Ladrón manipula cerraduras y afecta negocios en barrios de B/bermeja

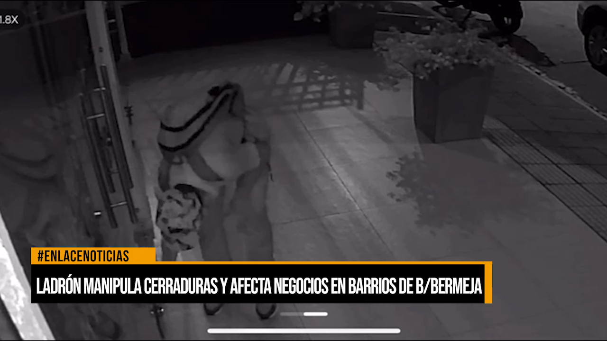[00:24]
El hombre primero inspecciona la cerradura, se asegura de que nadie esté al interior del establecimiento y luego ingresa para robar.
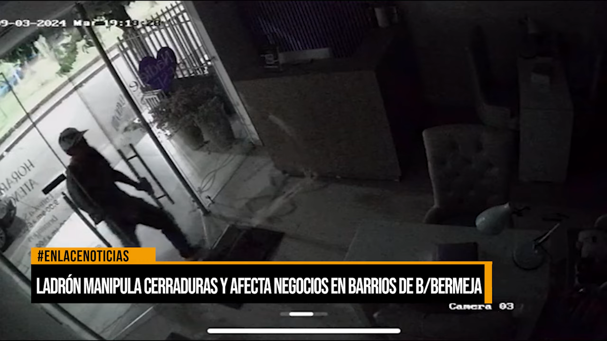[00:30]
Lo mismo hizo el pasado lunes en el barrio Pueblo Nuevo, en un restaurante que abre por las noches y este hombre, temprano en la mañana, verificando que el negocio estuviera solo, también ingresó e hizo de las suyas.